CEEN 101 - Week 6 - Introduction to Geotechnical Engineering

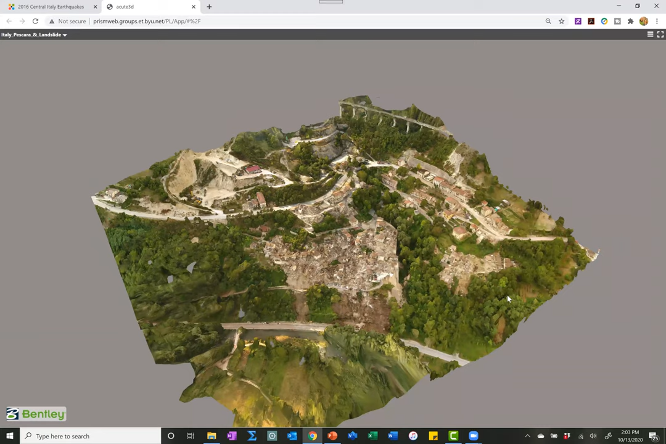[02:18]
uh the damage that was caused in the city
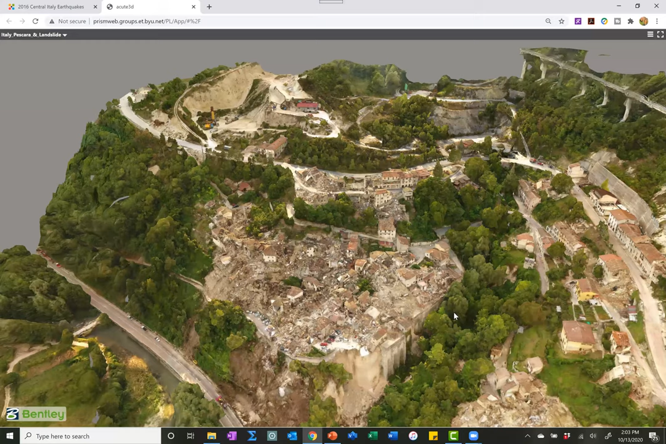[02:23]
by the earthquake and so you'll be able to explore
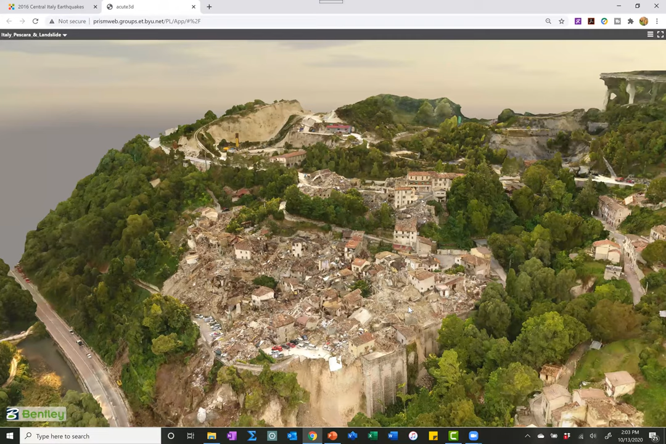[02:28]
and to to investigate and to look around you can see